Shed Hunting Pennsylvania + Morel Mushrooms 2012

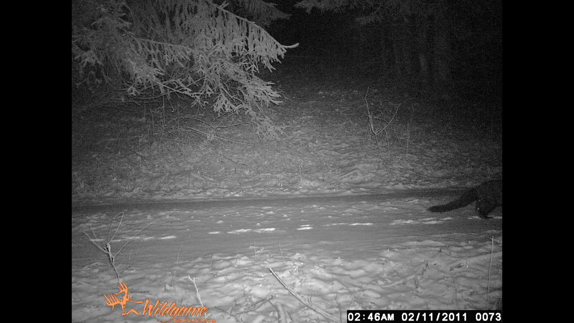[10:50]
Here you've got the back end of a fissure crossing on the Gaswell Road. And this was in February.
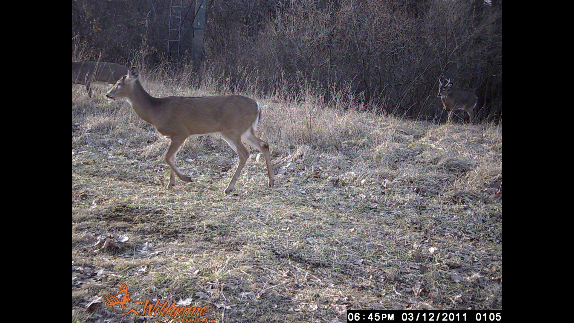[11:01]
There you can see a little buck in the background. This is up on the hill. This is 30 yards away from where Shane caught the coyote in trapping season. There you can tell there's a shed buck right there. Got a lot of little bucks. Spikes and whys and six point sheds. And I haven't found any sheds but I know they're out there somewhere. They're just hard to find this time of year when everything's getting green.
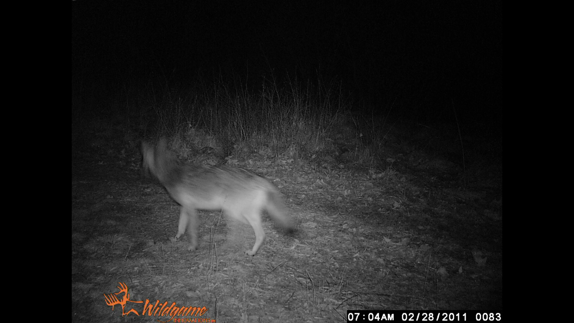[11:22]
And there is a coyote. This is probably the male that was running with the female that Shane caught there in trapping season.
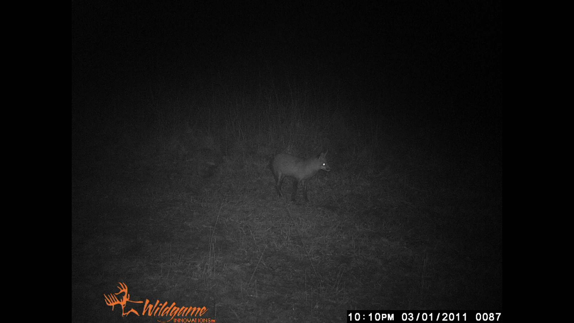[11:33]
There's a nice little red fox there. This coyote is down right below my rifle stand on the pines on the Gaswell Road.